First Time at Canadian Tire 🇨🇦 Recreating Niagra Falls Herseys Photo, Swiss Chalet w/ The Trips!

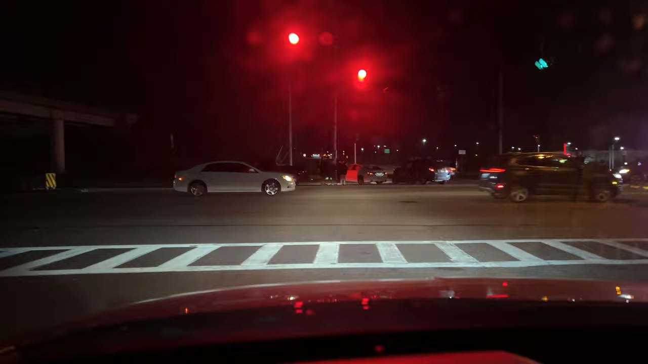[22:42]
And it's funny that we're listening to Drake. Look at this. Wow. We've seen so many car accidents in Canada. What's going on? It's wild.